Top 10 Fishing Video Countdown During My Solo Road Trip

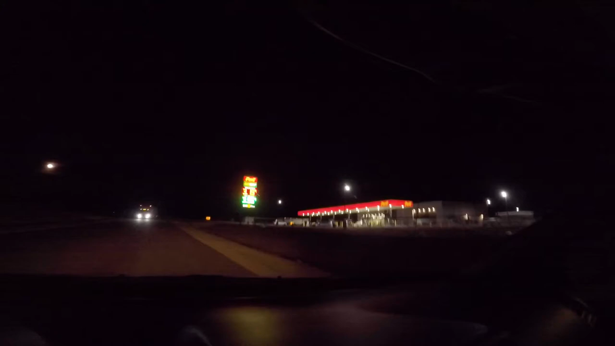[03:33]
this look at this what did I tell you all we did was cross the line we just crossed the state line we went from 559 down to